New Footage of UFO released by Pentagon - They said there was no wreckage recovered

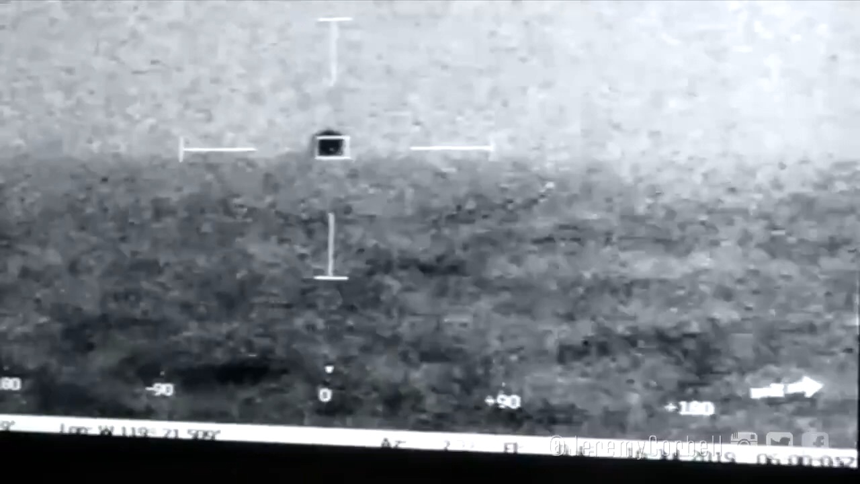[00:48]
Yeah, we have 31 knots sustained wind, top side, gust of 40.
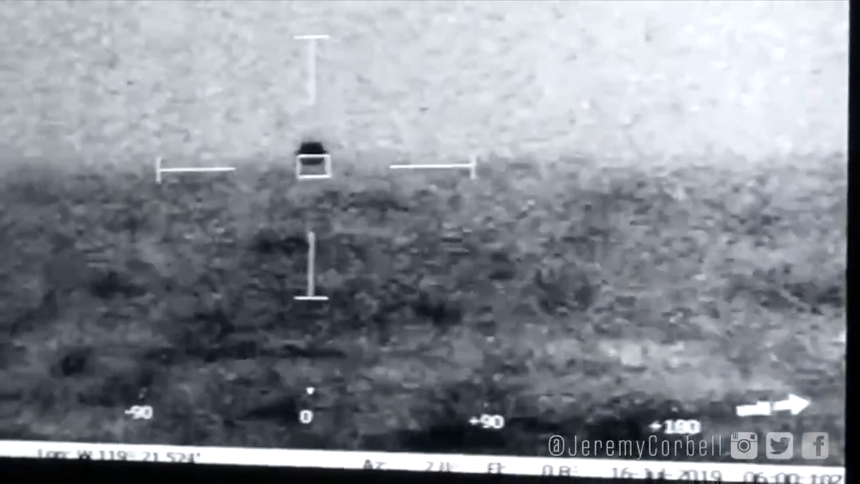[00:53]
It splashed. It splashed. It splashed. Mark Baring in range.